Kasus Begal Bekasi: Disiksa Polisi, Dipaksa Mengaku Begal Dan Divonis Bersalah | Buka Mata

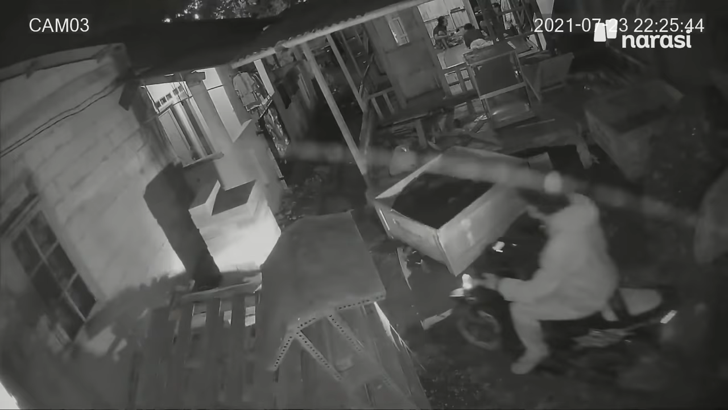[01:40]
Sepeda motor ini terlihat jelas berada di halaman rumah saat peristiwa pembegalan